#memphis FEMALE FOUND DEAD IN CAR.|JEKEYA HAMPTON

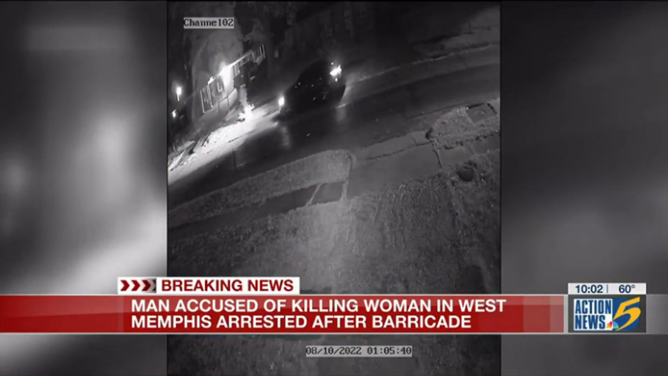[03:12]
you see Hampton's car pulling up then stopping and later after Singleton fleeing from the passenger's side after firing multiple shots. EMS was called to the scene, but Hampton did not survive her injuries. What was the suspect that they just arrested?